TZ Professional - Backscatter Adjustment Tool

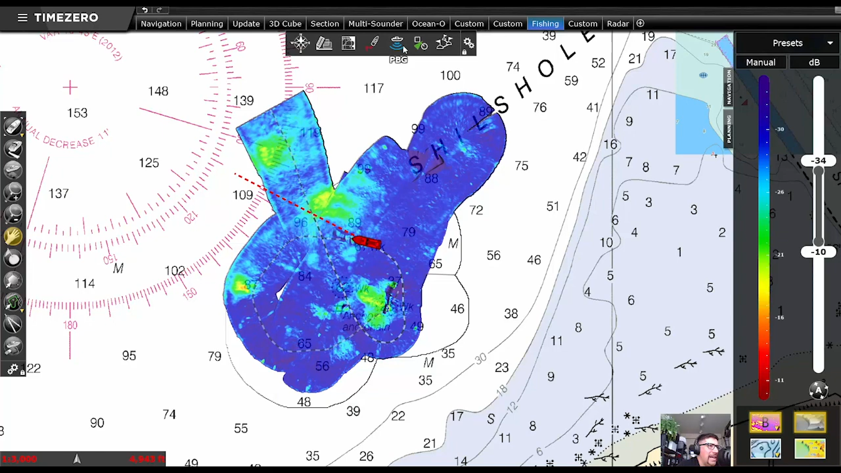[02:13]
And now you'll see what would be my previously recorded Gen 2 information and my Gen 3 stuff here.
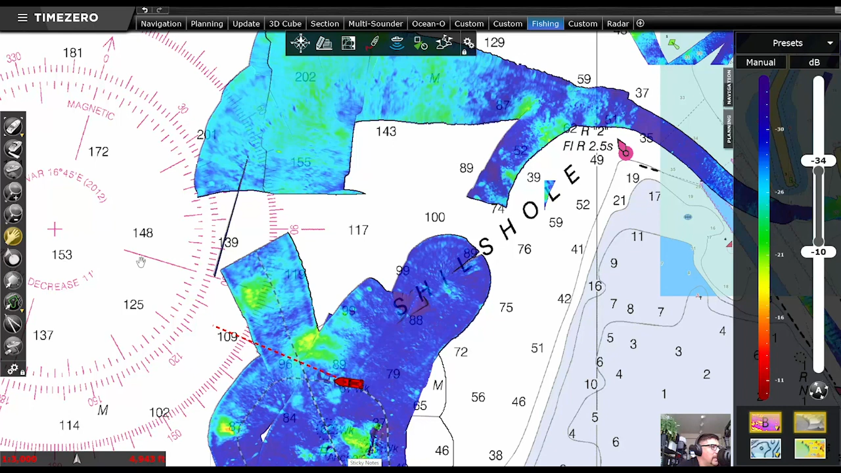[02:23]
And so what I'm going to do is I'm going to open up the options menu and we're just going to do a quick demonstration of how this works. So you'll see this imported backscatter adjustment tool right here. And I'm going to go ahead and make an adjustment here. And this allows me to sort of tweak on the fly what that recorded information is.